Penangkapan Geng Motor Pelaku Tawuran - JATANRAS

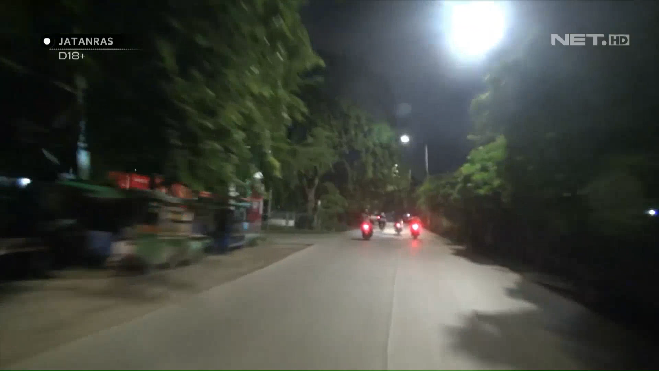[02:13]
Tak lama berselang, gerombolan motor yang melintas lokasi patroli tiba-tiba kocar-kacir melihat adanya polisi. Aksi kejar-kejaran pun tak terhindarkan.